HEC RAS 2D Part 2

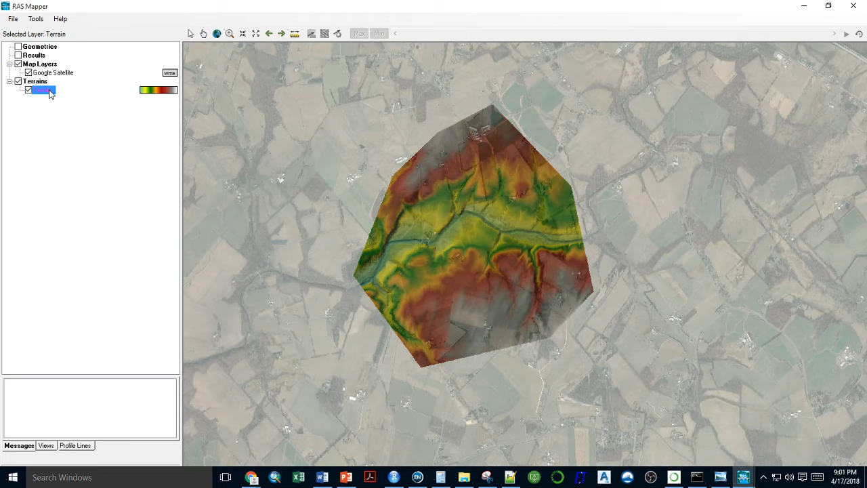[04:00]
so your terrain has been loaded here now we can just cancel this and go into the geometric data view or edit geometric data if
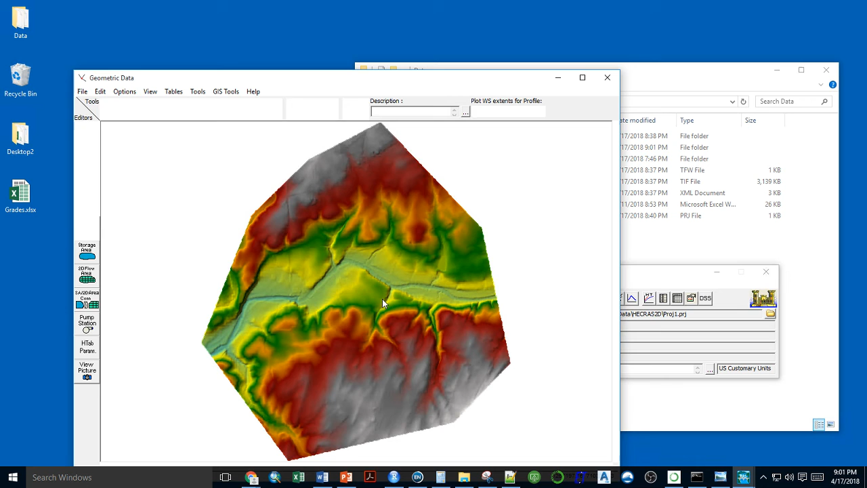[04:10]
you click this you'll get the terrain right here sometimes you might want to get google satellite so anything that you loaded into RAS mapper gets loaded gets populated here click google satellite close you can see the satellite imagery as well
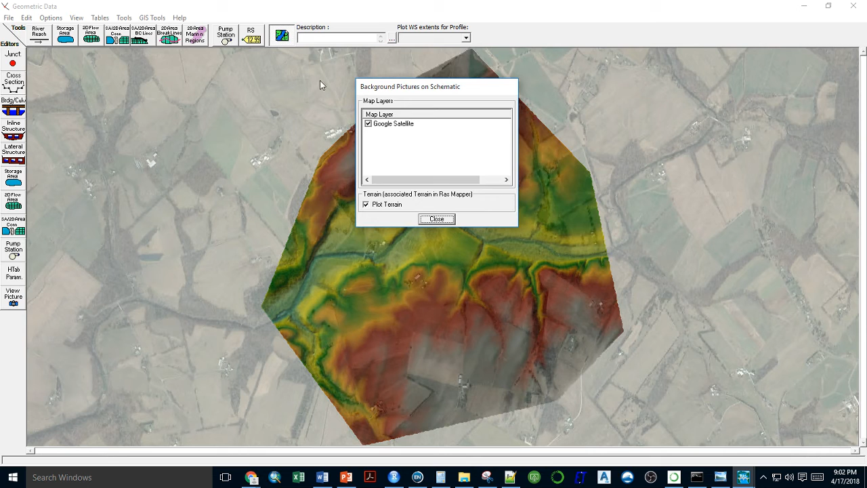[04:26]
but I don't think we need to do that for now turn it off now from this you can actually provide a 2d flow area so there's a small button here called 2d flow area click on that and start delineating your area which you think requires has the flood plain on it
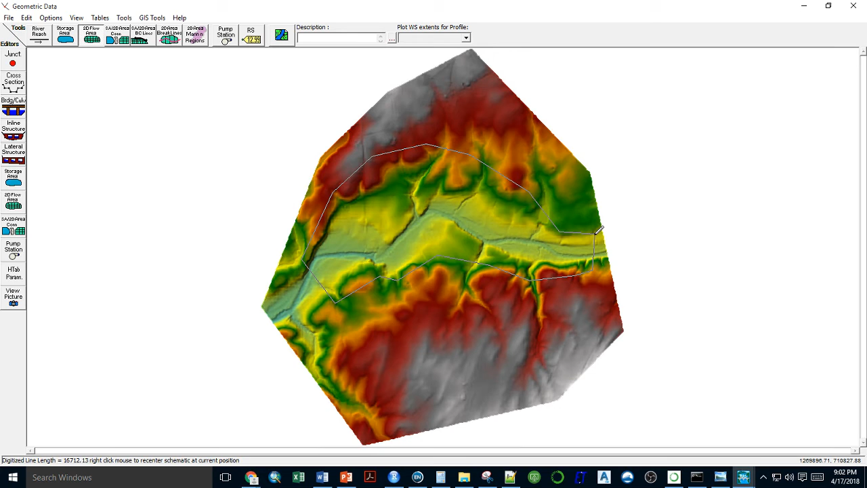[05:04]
so I think it would probably be ok with this much for now double click on it ask what do you name it 2d give it give it 2d flow area it's ok now you after you created where the 2d flow area is you'd want to specify how many grid cells do you want to put in so click on this get edit 2d flow
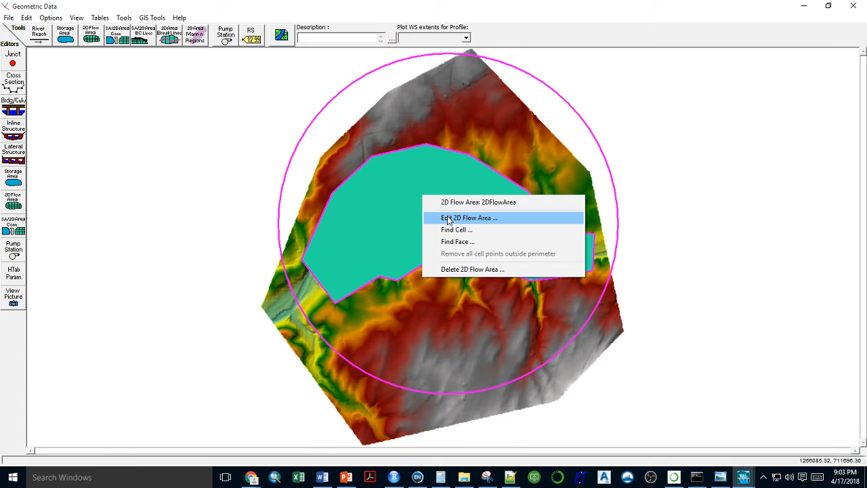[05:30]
area option select that then you see that there are different information about the 2d flow area you can go into generate computation points on a regular interval with all break lines click on this so you can put in a spacing that you find might be useful right now i'm going to put 25 feet by 25 feet and i press generate points in 2d flow area so you can try it out with different
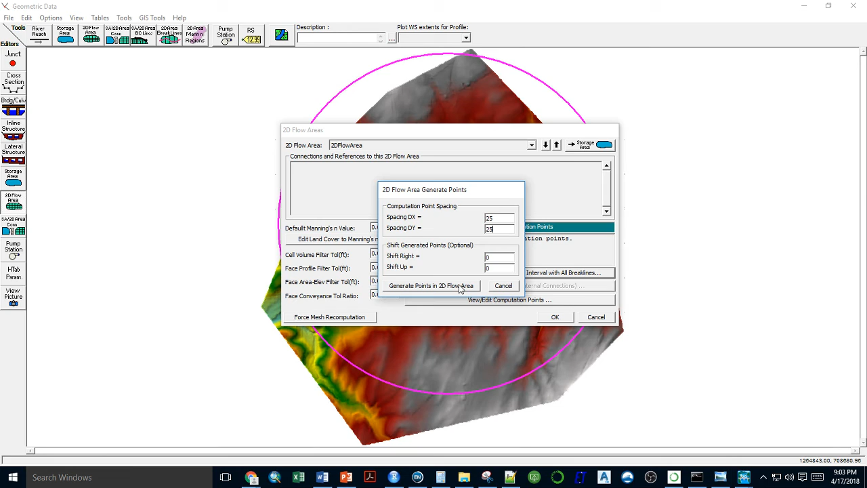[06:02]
space grid size spacing generate points in 2d flow area and you press ok then it gives then it has the grids inside it if you right click on it and zoom in you can see that there are grid points here right click full plot so it takes you back up here now you want to provide the boundary line conditions so there is something called sa 2d flow area boundary line conditions storage area click
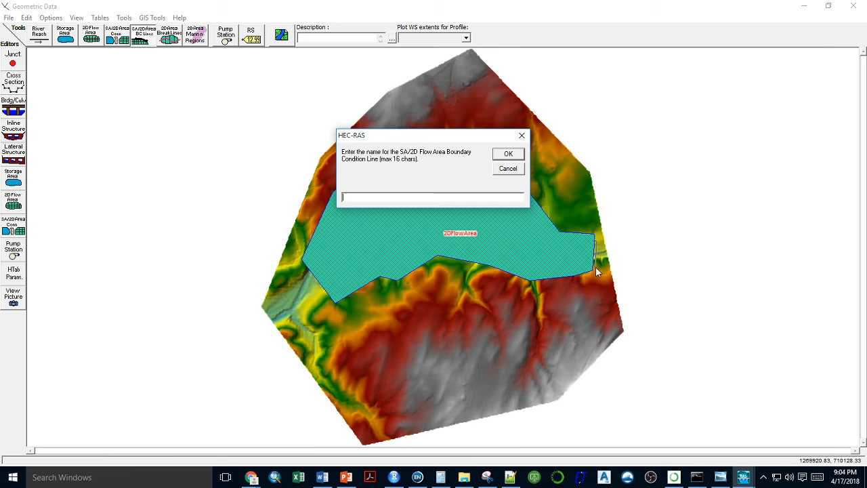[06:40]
on that first i want to give it an upstream boundary condition double click it here give it upstream bc um similarly i'd go down here and give it a downstream boundary condition so downstream so downstream bc press ok so you can see that this is upstream this is downstream and the flow area is done so you're